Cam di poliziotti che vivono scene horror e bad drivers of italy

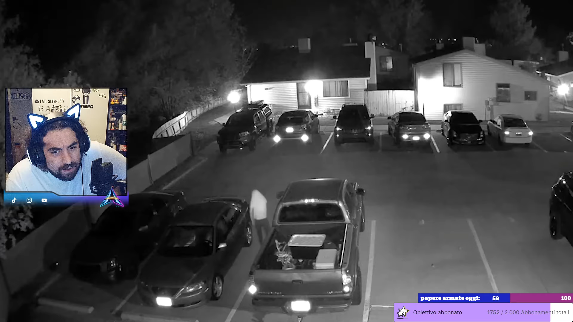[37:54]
È un ladro, sta cercando di entrare in macchina. Mi sa che non si aspettava che nella macchina ci fosse qualcuno. mi sa che